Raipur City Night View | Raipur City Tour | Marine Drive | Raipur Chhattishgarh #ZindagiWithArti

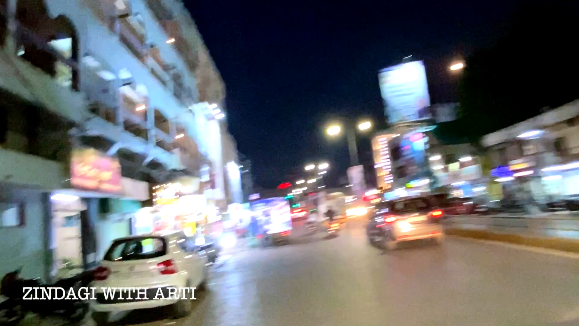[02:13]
And here is Hotel Ranjit. Here is Hotel Ranjit.
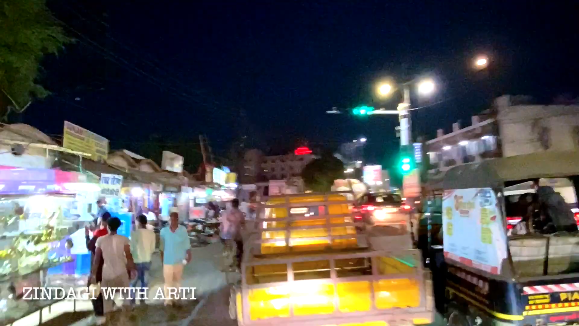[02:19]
We have a signal now. We have a green signal. So we will take our car from the railway station. And we will go further. And this is the route of Bhanpuri.
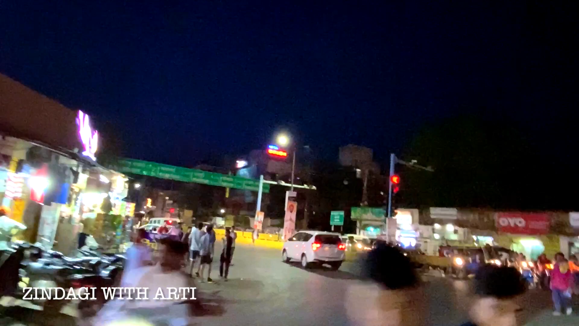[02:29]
We are going further from Fafadi Chauk. And then we will get Devennagar.
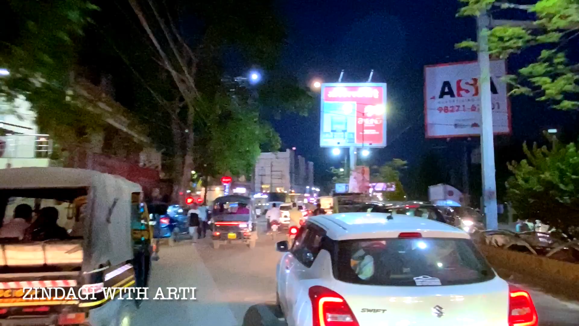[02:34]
If we are going further from here, we will get Devennagar Chauk. This is Hotel Babylon Inn. This is Devennagar Chauk.
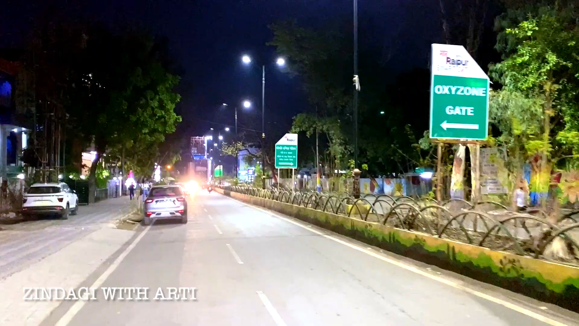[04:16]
this is the oxy zone park it is a gate I have already shared it with you
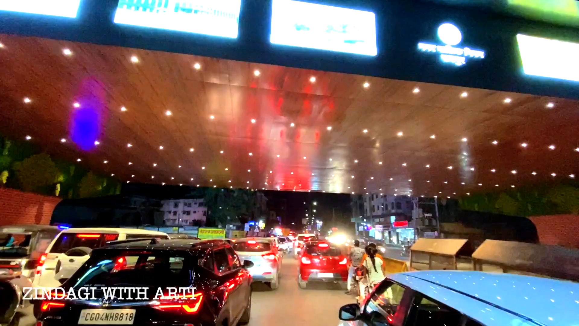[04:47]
there are lots of lights there are lots of lights and on the side there are plants and trees